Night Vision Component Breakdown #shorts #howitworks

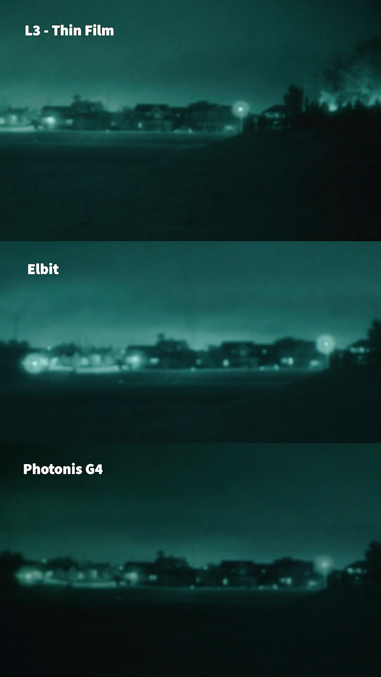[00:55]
You'll see a wide range in price of illuminators as the manufacturer, and specs of the tubes itself is what really drives and determines the value.